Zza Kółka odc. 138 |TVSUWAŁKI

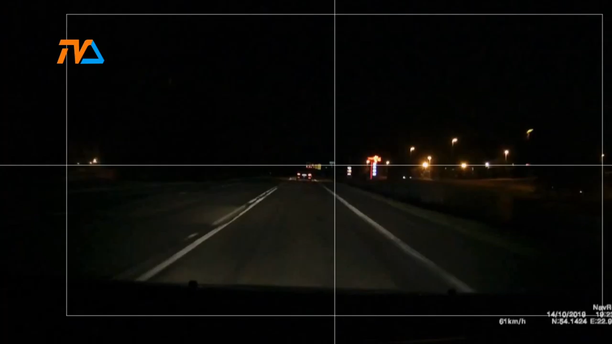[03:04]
Jesteśmy też na drodze krajowej nr 8 w kierunku Budziska, naprzeciwko parkingu tirów Swiss Bar. I też mamy taką sytuację. Tym razem bohaterem tego filmu jest obcokrajowy. Jest chyba jak dobrze pamiętam Brytyjczyk. Takie tablice żółte. I tu się zatrzymam na chwilkę.